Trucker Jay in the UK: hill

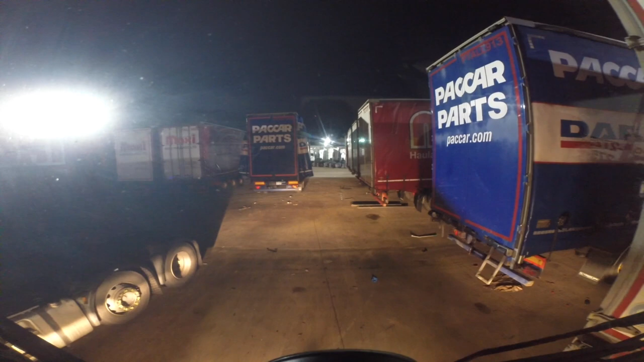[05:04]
Why is that camera not on? The camera should be on when I'm in reverse.
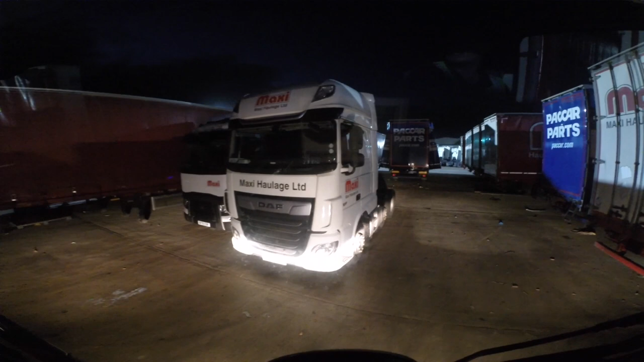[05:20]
Weird. Come on, I'm going to put the indicator on.
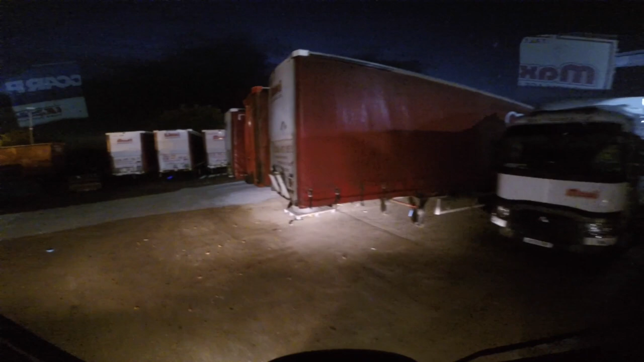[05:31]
Turn right, Blackford Way, then you have reached your destination.
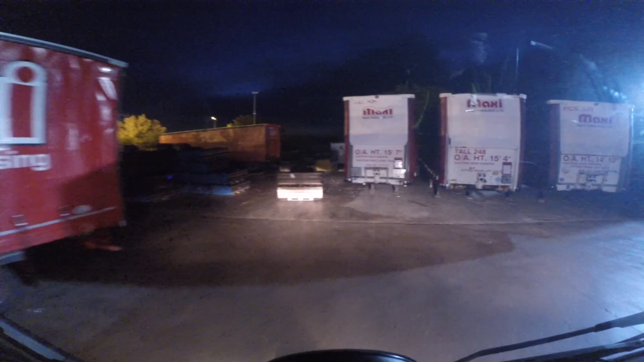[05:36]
Ah, see, someone's dumped a trailer there.
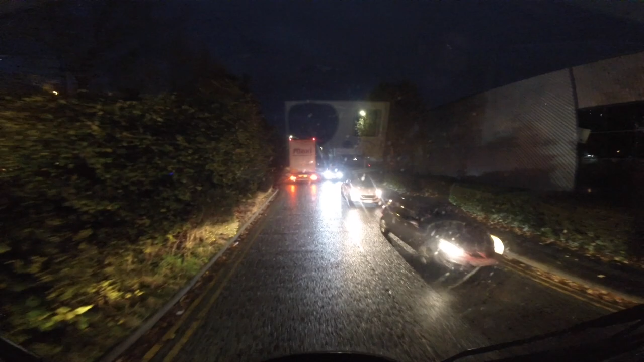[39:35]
Because there's a lot coming from down there.
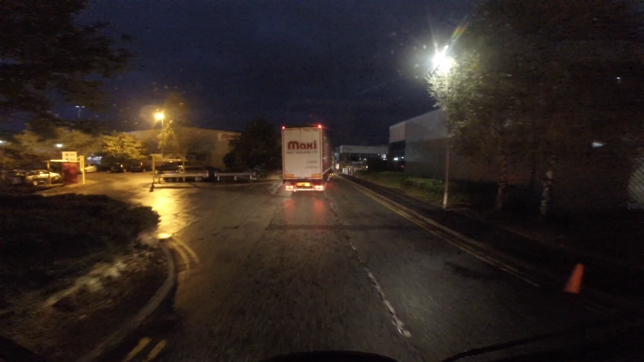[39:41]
I'm hoping this guy in front doesn't block my trailer in that I'm collecting.
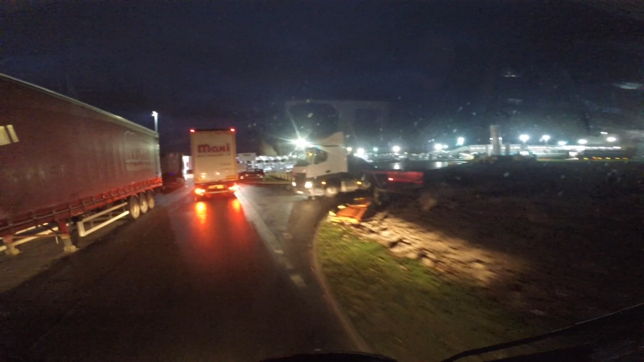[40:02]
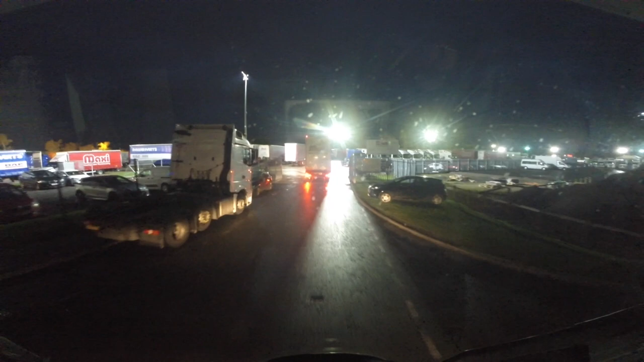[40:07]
Again, now I forgot which trailer I'm picking up.
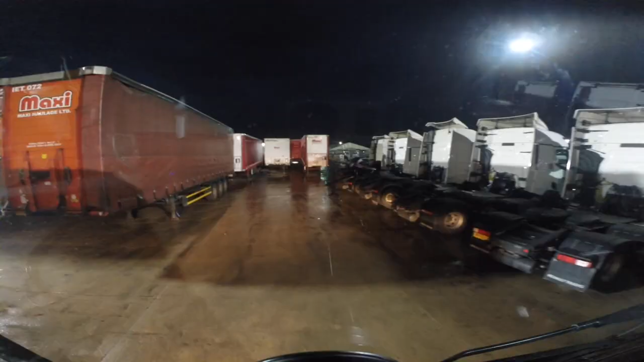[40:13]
It looks like it's not in the front row, so I'm probably going to be pulling it out of somewhere.
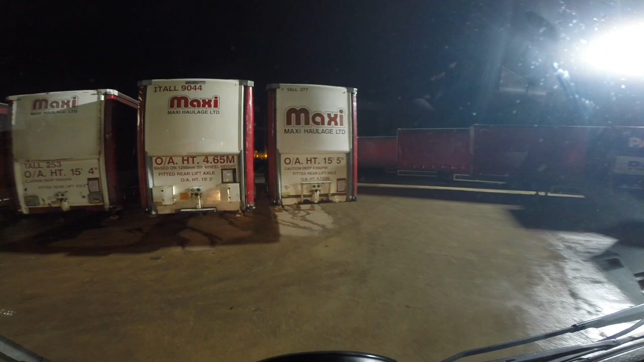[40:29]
Let's get this parked. Hopefully, I can get it in there. Bit tight this yard tonight.
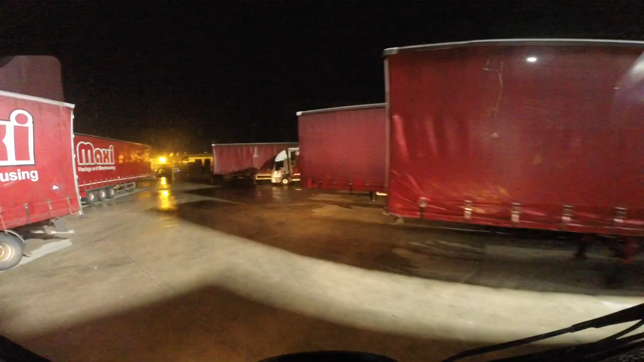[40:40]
Right, I've dropped my trailer off. Now I'm looking for a space to put a trailer that's in the way of my trailer. And I've not seen one yet.